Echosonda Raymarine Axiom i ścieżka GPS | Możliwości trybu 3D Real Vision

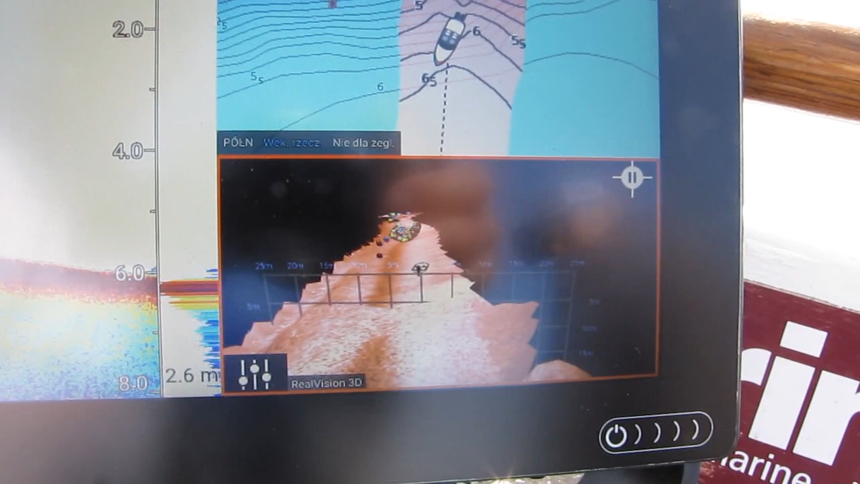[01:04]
Tak działa ścieżka GPS, po prostu listuje nam mapę.
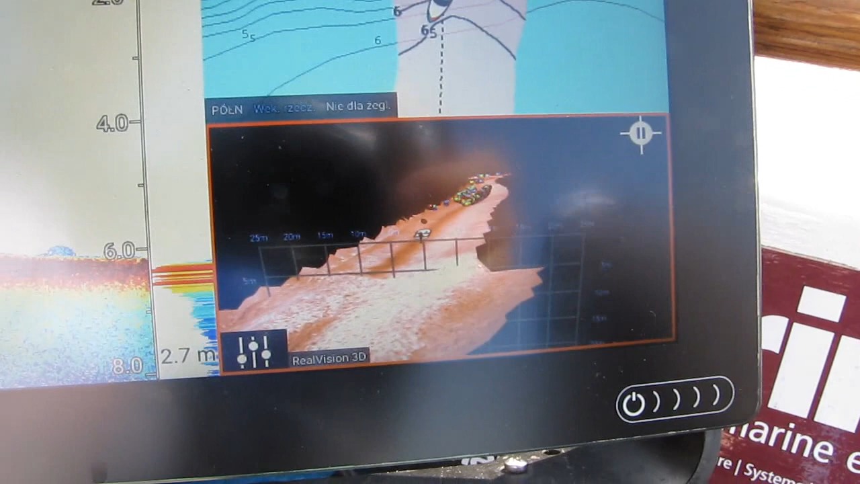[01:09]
Taką 3D struktury dna kształtowania, a ryb na nim znajdujących, że wiemy dokładnie gdzie one są.
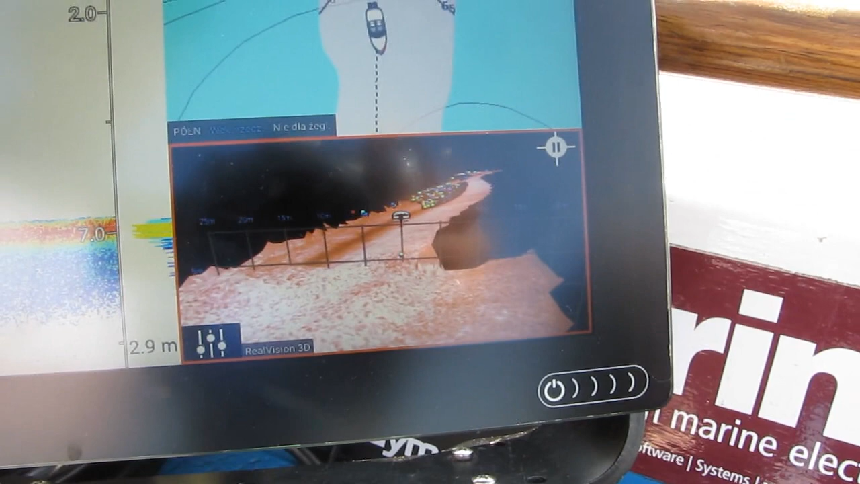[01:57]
O. Teraz sobie łapiemy kierunek.
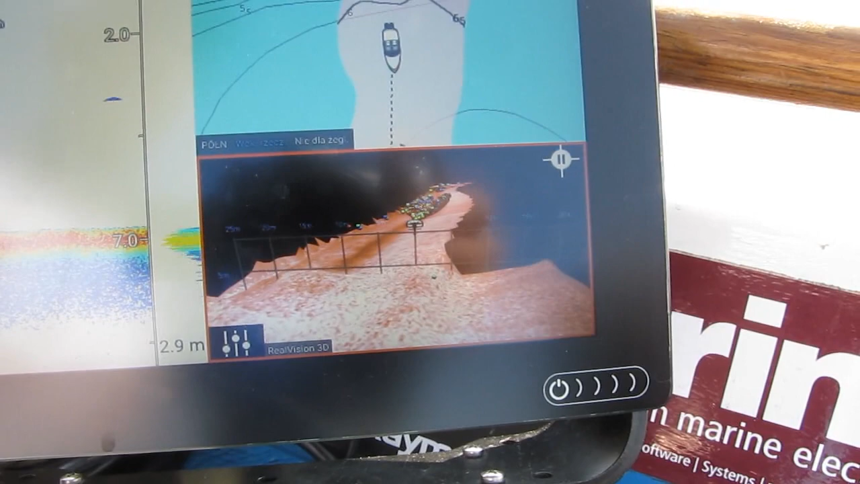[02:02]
I płyniemy na takie potężne skupisko drobnicy. Nie wiem czy będą koło tego jakieś gratywniki.
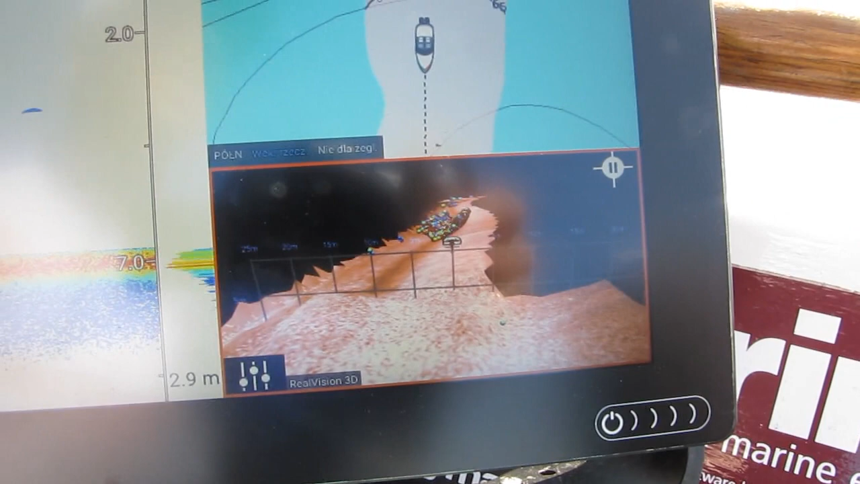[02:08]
No ale spróbować można, parę żeby zrobić.
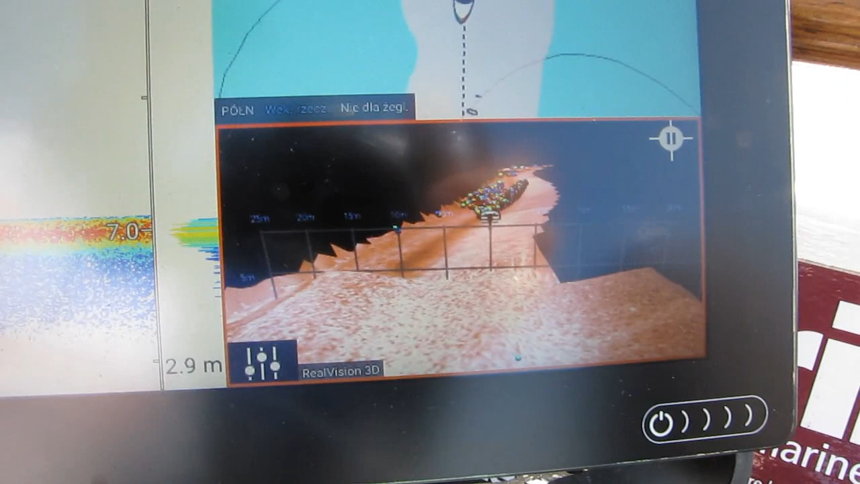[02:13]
W końcu to o to chodzi. Z temacie słońce.
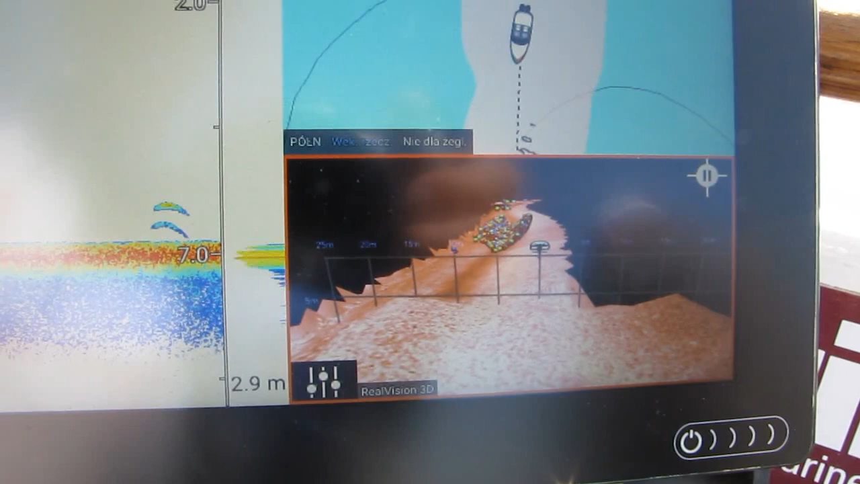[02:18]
O, już jakieś tam pojedyncze echa były. Dosyć głęboko.
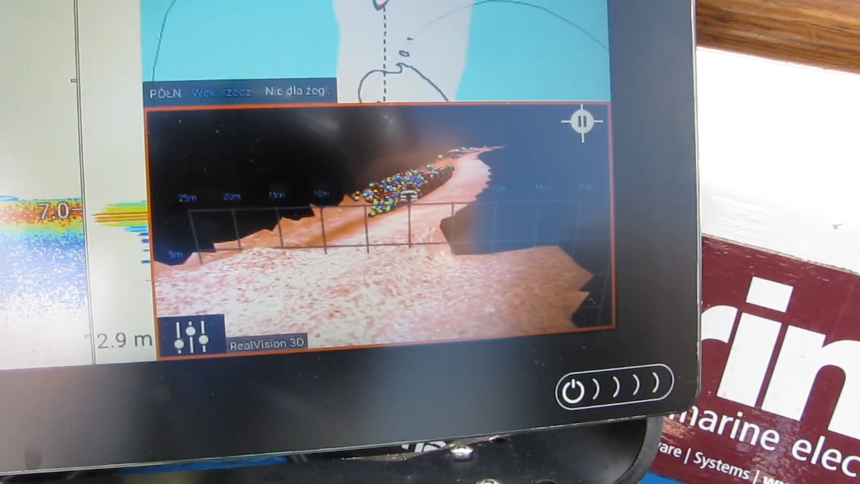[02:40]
Nie ma, że one się przesuwają, bo to jakiś czas temu było.
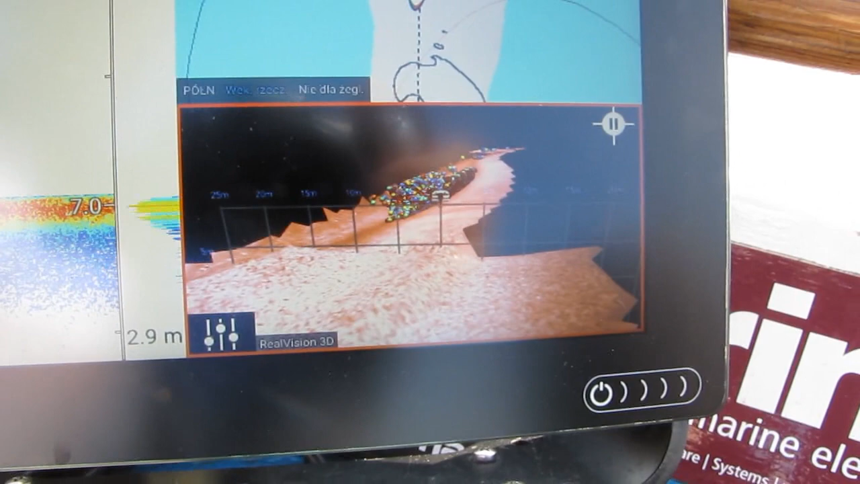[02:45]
I już ich tu nie będzie.
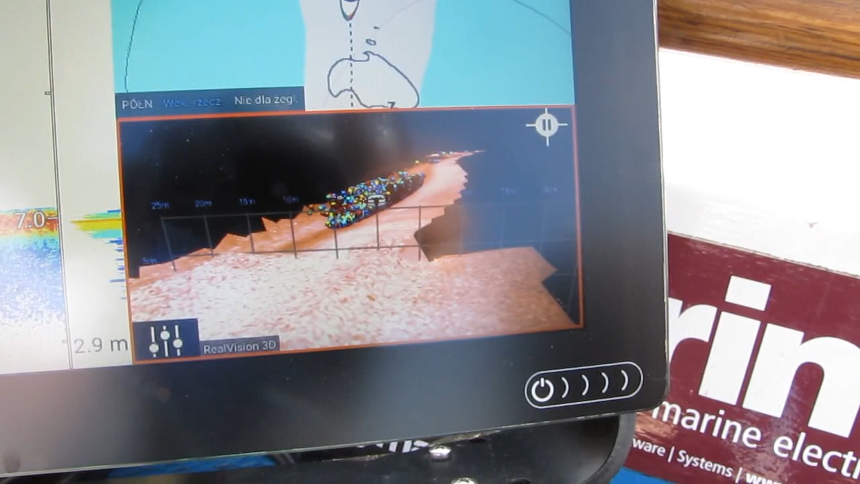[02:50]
Zobaczmy.
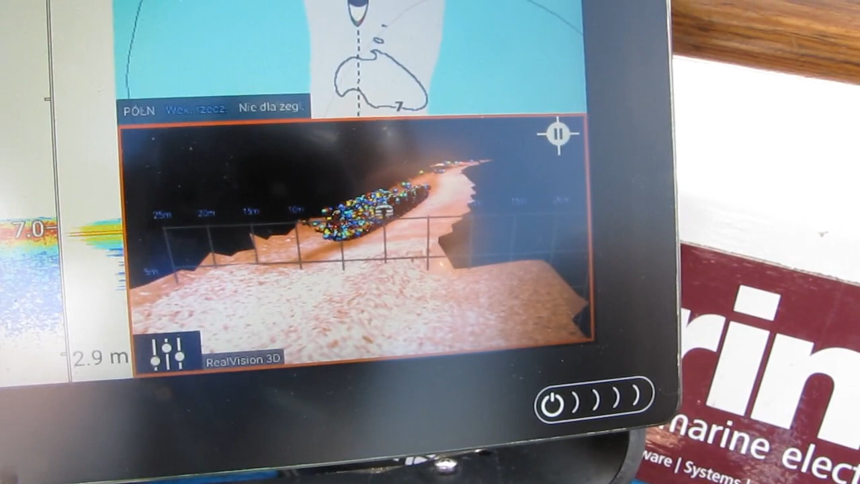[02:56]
Jeszcze troszeczkę. Widzimy już uleczkę na nich dochodzi.
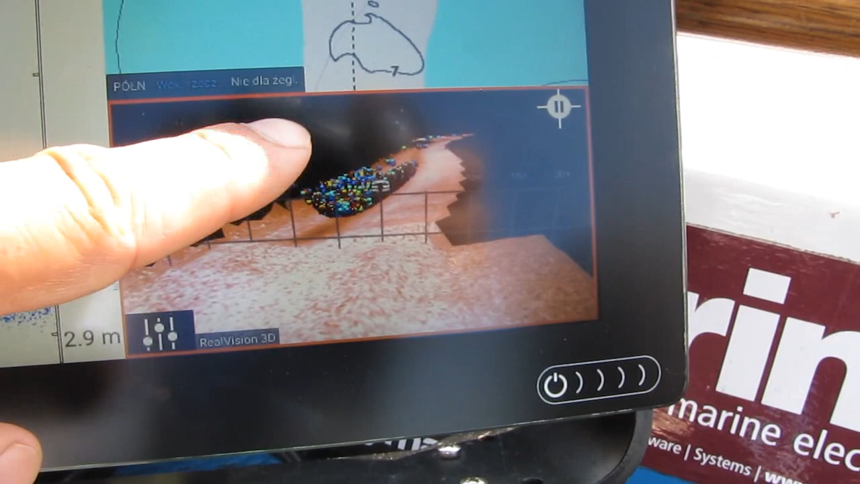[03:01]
O, widzimy. Już je niszczy po prostu.
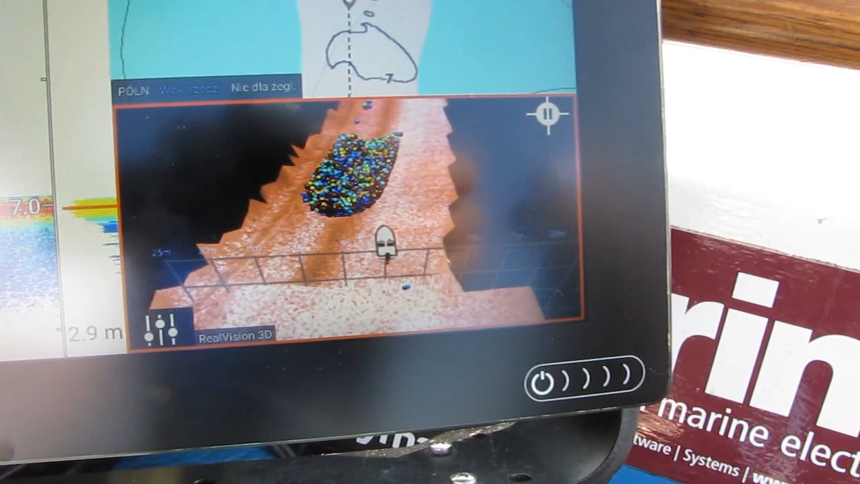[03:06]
Bo ich nie widzi jakby. Więc je dylejtuje.
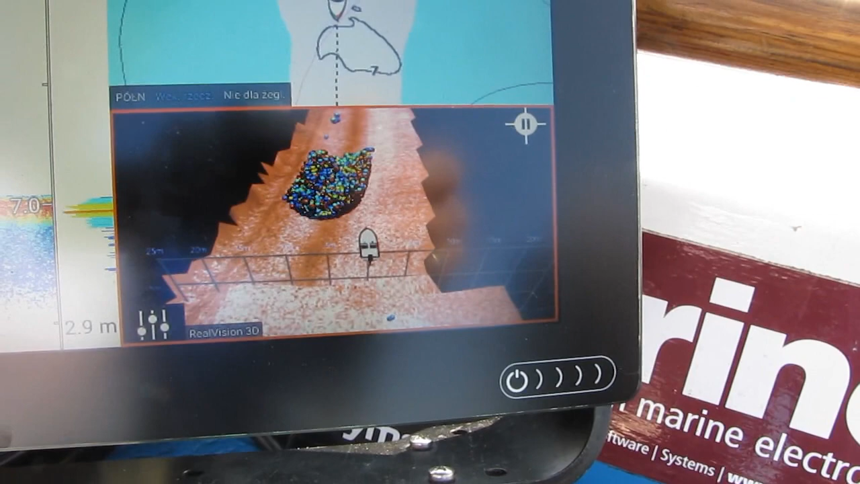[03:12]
Nam kolejne jakby rysowanie 3D.
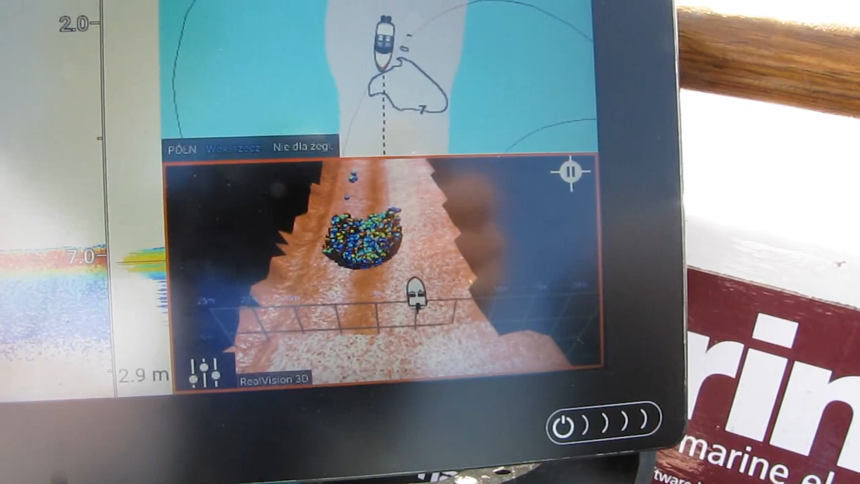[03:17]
Czyli ta drobnica tutaj musi wpływać. O nie, już coś jest.
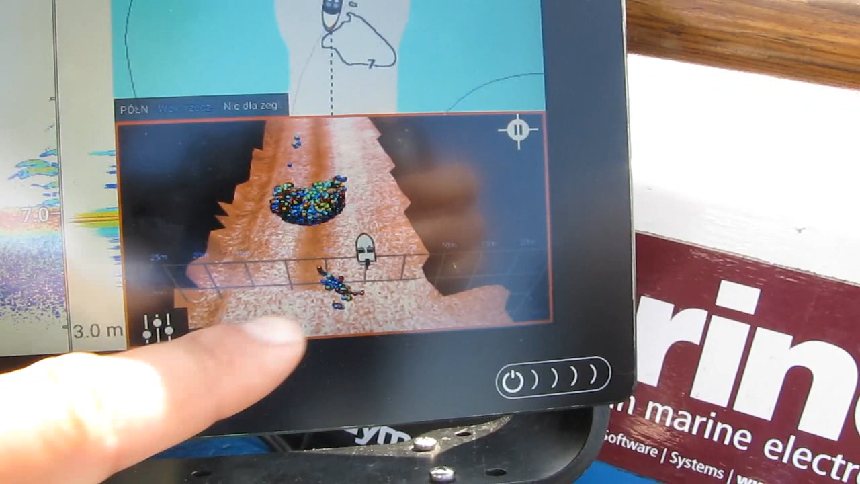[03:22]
No, widzicie? Już wjechaliśmy. Już wjechaliśmy w tą drobnicę.
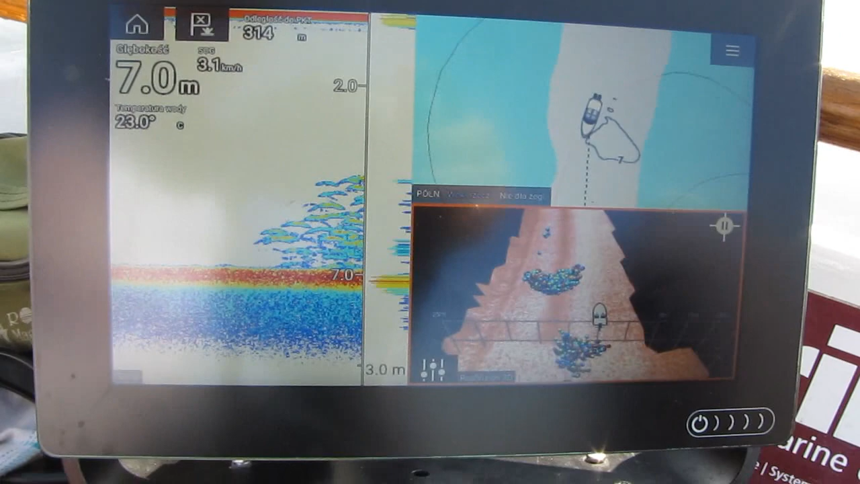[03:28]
On screen: depth 7.0 m, water 23.0°C, speed 3.1 km/h
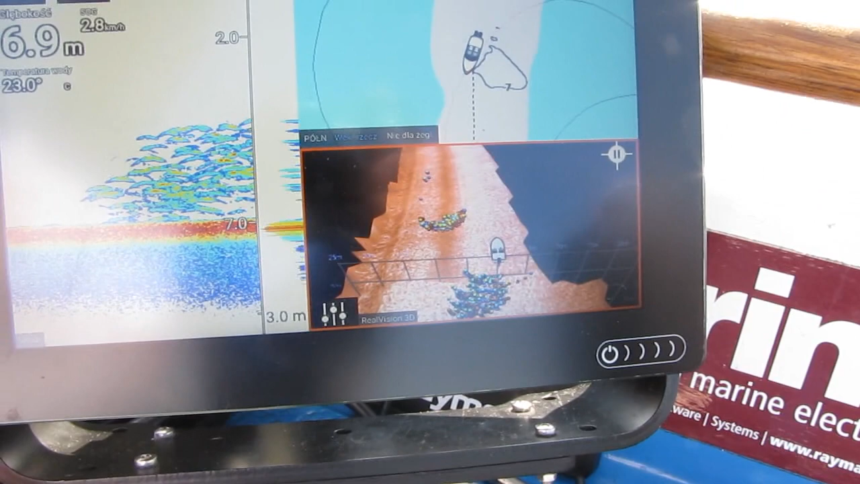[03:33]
On screen: water 23.0°C, speed 2.8 km/h
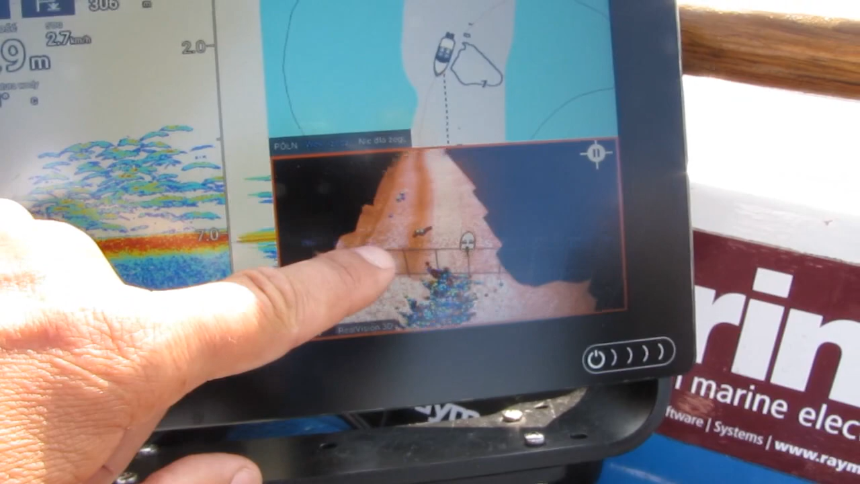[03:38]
Po lewej stronie od nas była. Widzicie? Po prawej nie było nic.